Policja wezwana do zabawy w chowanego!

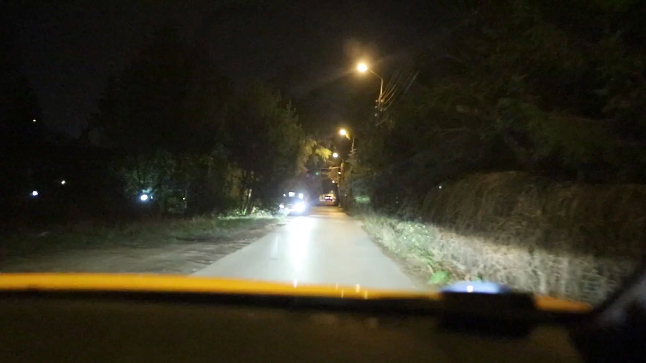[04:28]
Jeśli więcej będzie, to mówcie, to powiedziałem. Tak, to policja. No to trochę.
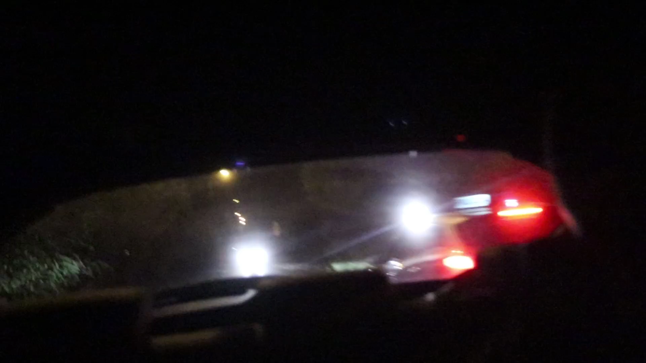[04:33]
Kurde. Dziabnął go? O kurde, co on robi? Juśka psy złapały.